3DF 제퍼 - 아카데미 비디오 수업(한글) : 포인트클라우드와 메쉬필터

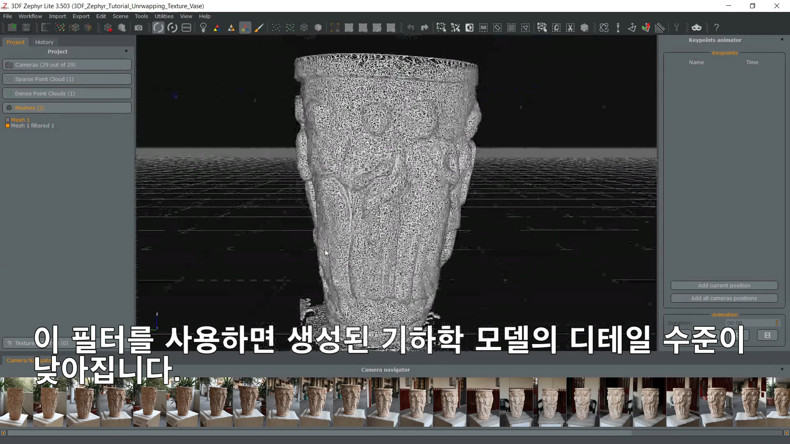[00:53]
Opposed to decimation,
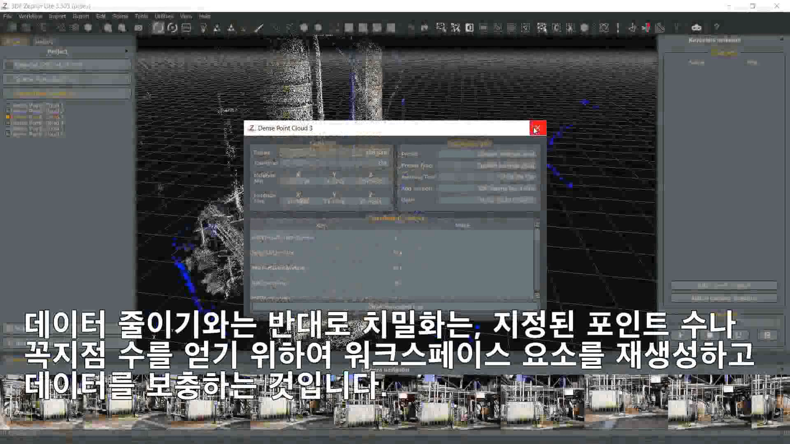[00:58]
densification will regenerate the workspace element and interpolate data to get to the specified point count or vertex count.
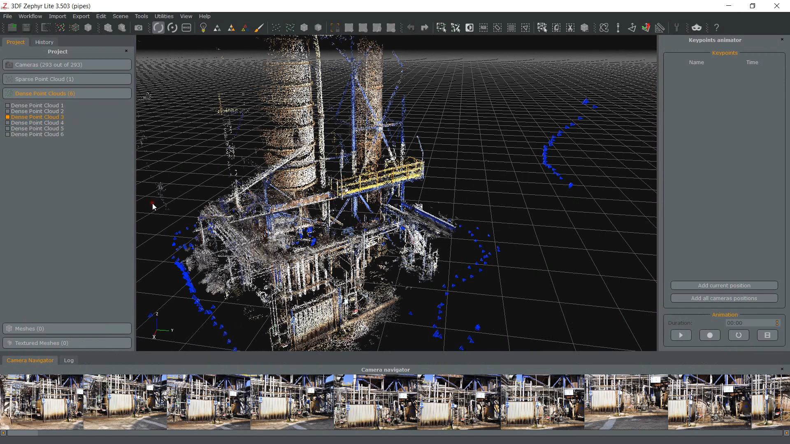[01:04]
Please note that this does not mean that the final workspace element will have increased detail. This is often useful if you want to test the export function into different 3D modeling software with different model sizes.
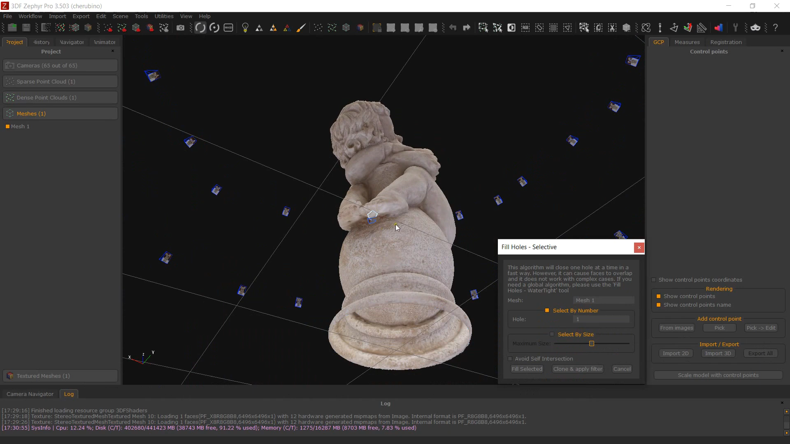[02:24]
If color is important to you, you will have to fix it in external post-processing software. Two filters are available, watertight and selective.
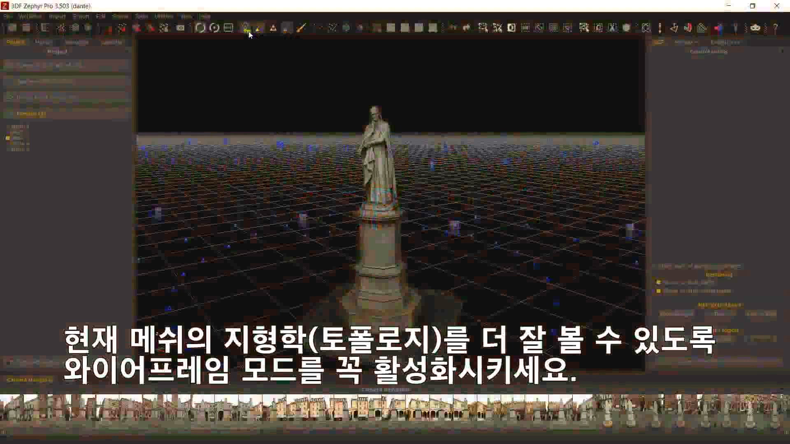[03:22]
The Retopology filter can also be applied to a sub-selection of a mesh using the Filter Selected Items button.
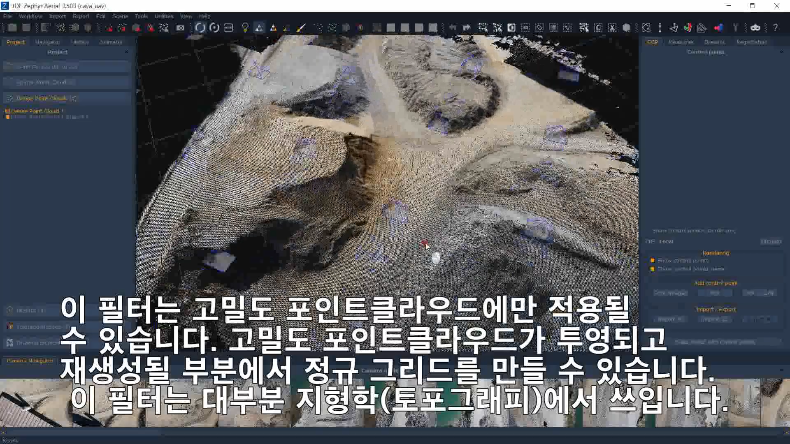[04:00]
This filter is mostly used in topography. Photoconsistent Mesh Optimization. This filter will adjust the triangle position to maximize the photoconsistency of their reprojection.